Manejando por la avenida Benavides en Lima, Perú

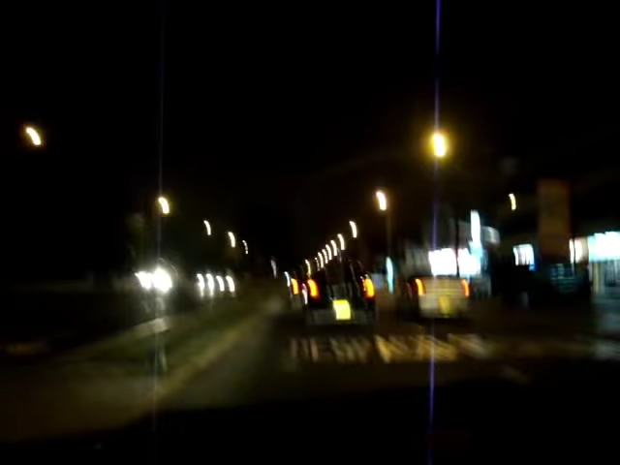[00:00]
Benavides con Villarán. Siguiendo nuestro recorrido. Ahorita estamos en Miraflores. Y nada, vamos a seguir cruzando la Bolivareta por debajo.
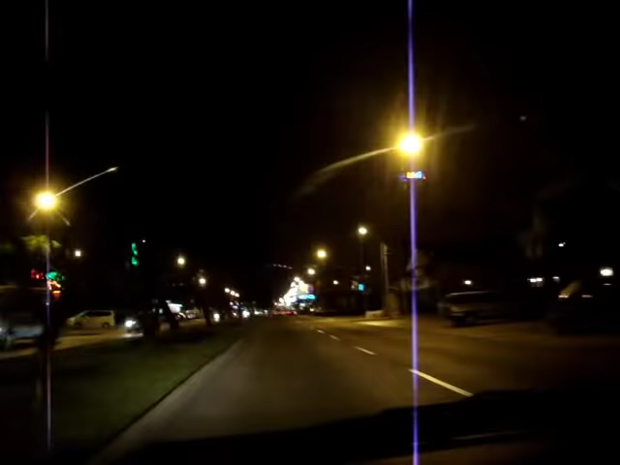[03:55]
Ya crucé Velasco Astete, ahorita estamos para otro chifa más, Guaitón.
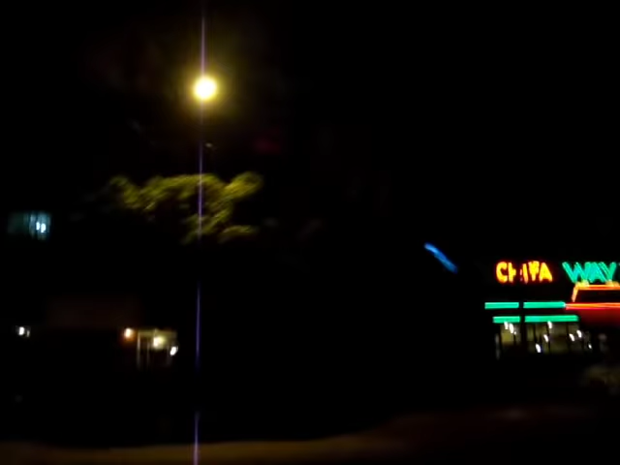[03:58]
Estamos con el cine Benavides, aquí a la izquierda.
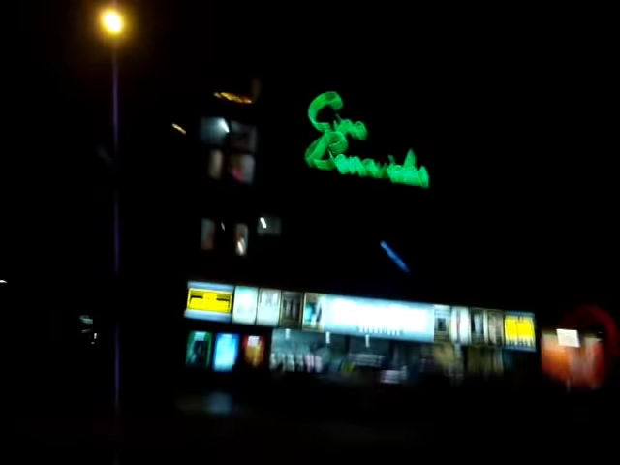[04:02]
Y me parece graciosísimo tocar el clazo con el codo. En la mano izquierda tengo el timón, en la mano derecha la cámara.
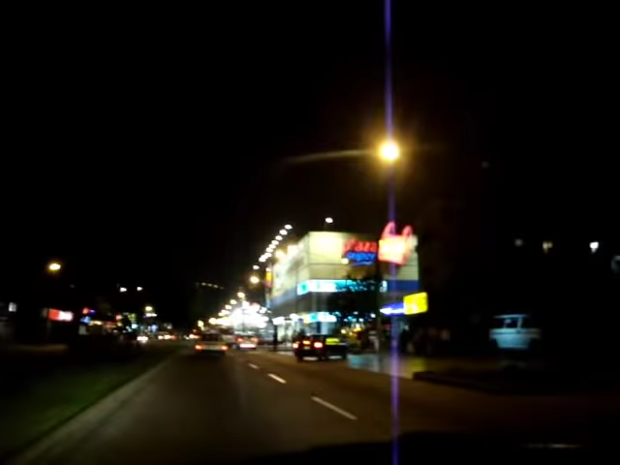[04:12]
Por eso no puedo cambiar mucho las estaciones de radio. Acá tenemos el Super... no, Plaza Super Bea, no sé qué es esto. Era un Wong, creo. No, el Wong está más allá. Este era un Santa Isabel, hace mil años. Esta es la parte como que popularizada de Surco, de Benavides, para el lado de... bueno, ya Surco, porque Benavides tiene Miraflores y Surco. Kentucky, Wong.
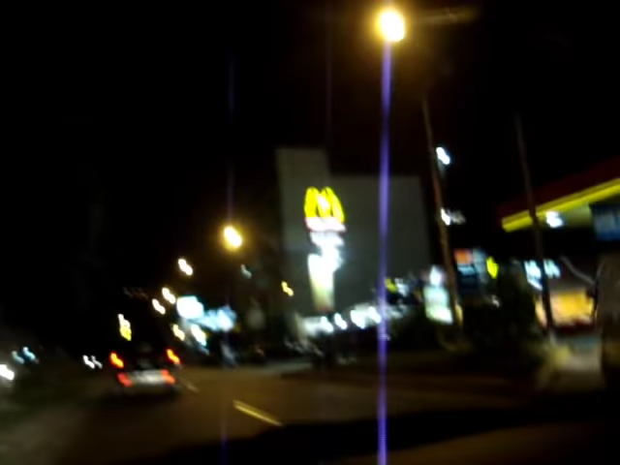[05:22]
Primax, un McDonald's, tenemos un Bembos. En el fondo. Ahí hasta arriba en el cerro se ven unas lucecitas y vimos de frente.
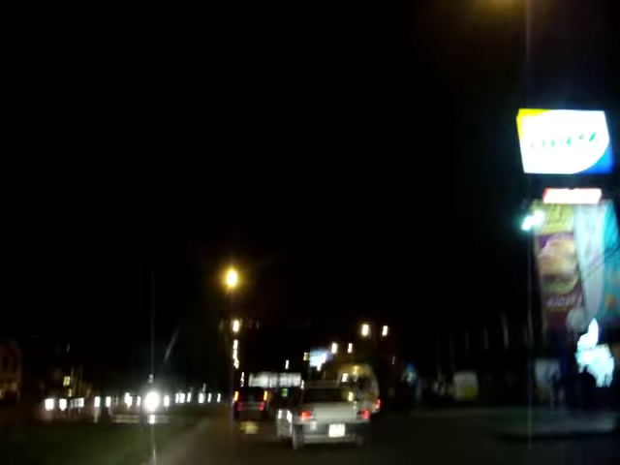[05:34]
Hay unas, la Virgen del Colegio Inmaculada, Colegio de Hombres. Acá a la derecha no se ve mucho, tenemos la...
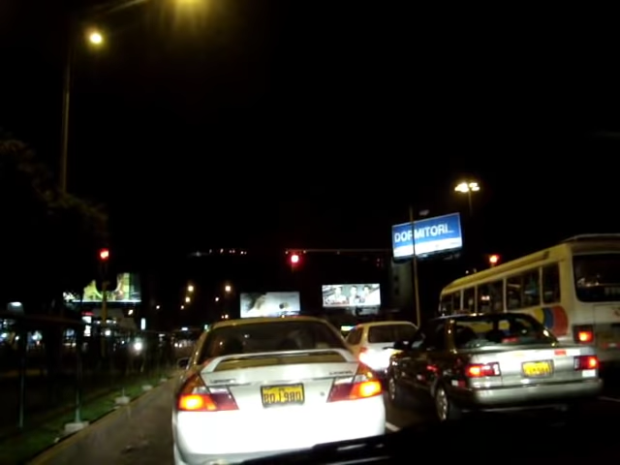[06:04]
ahorita y empezamos en la cuadra 1 de Benavides y terminamos en la última cuadra. Ya ni sé qué cuadra estamos, pero estamos en la última de Benavides. Bueno, pues tenemos la Panamericana Sur y me quito, pero a ustedes un gusto. Ya veremos por ahí a dónde vamos a la siguiente vez.